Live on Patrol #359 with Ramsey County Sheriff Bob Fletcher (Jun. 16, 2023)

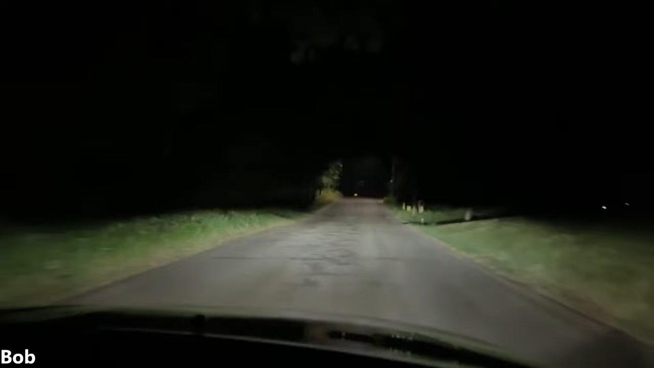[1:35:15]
What's this? Well, that's... Oh, that's a pickup truck. It says dead end. Don't you think he had to come back out here?
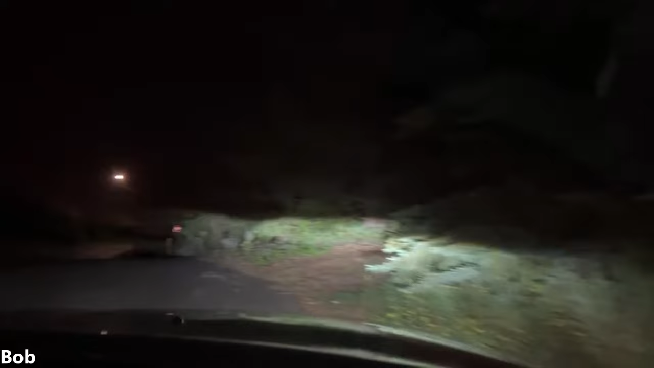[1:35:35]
Yeah. Oh, there's the rear side of the door. If you're fleeing, you could just keep going this one, don't you? You'd think.
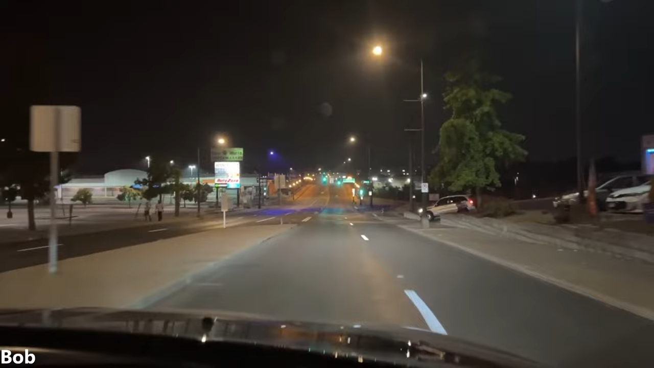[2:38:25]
What the hell is going on there? You see the crowd? A lot of good tacos. Holy mackerel, there's a line in there. I think they're open till 2 a.m. I'll be out with the cop. Parking with a pet.